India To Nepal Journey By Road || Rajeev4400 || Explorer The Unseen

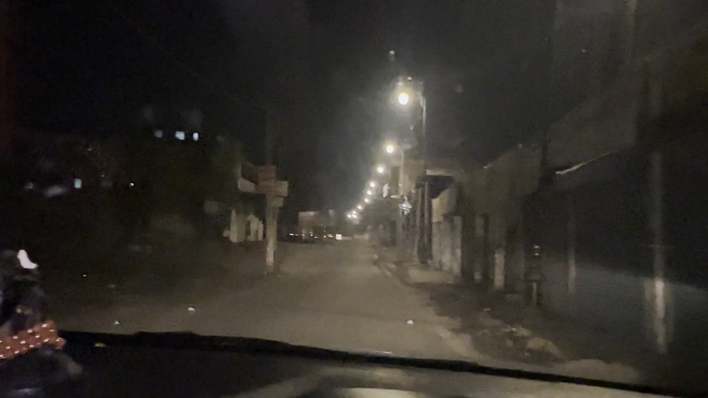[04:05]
ये सड़क है जो ये जाएगी, लोकल सड़क है भाई, ये मेन सड़क नहीं है जो ब्रह्म सरोवर पर जाती है,
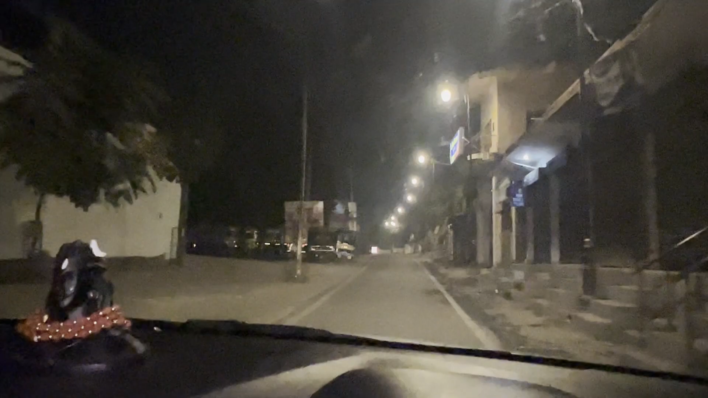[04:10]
ये वो मेन सड़क नहीं है, लोकल है पर जाएगी ब्रह्म सरोवर पर, यहीं से 200 मीटर का डिस्टेंस है सिर्फ, 200 मीटर के बाद अपन लोग पहुंच जाएंगे ब्रह्म सरोवर कुरुक्षेत्रा।
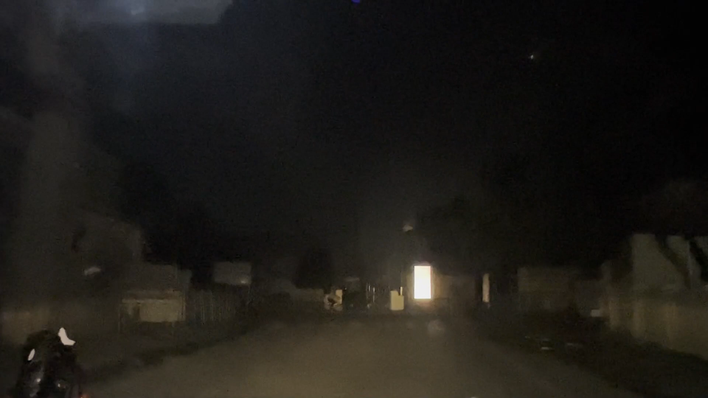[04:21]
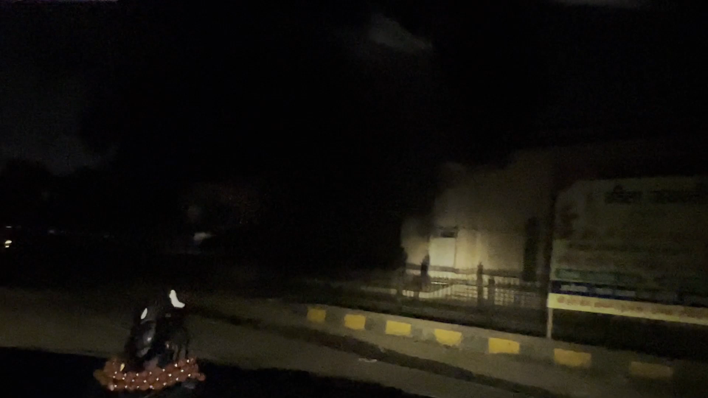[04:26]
ये हम पहुंच चुके हैं भाई कुरुक्षेत्रा, ये पुराने पुराने वृक्ष हैं इस साइड में,
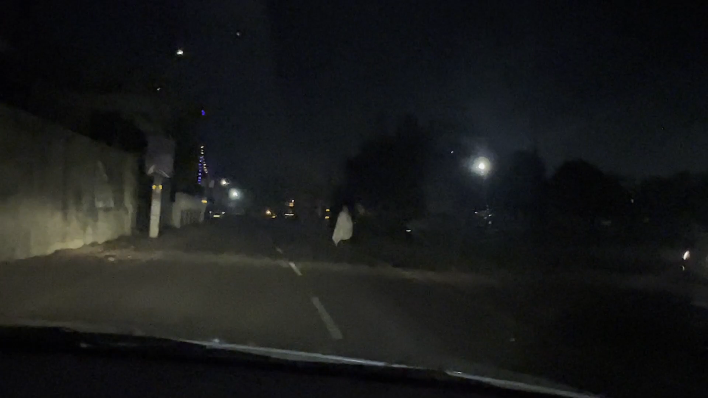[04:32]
आप देख सकते हो ये है इस साइड में सारा ब्रह्म सरोवर, यहीं पे गीता जयंती लगी हुई है, बड़ा जबरदस्त सीन है भाई।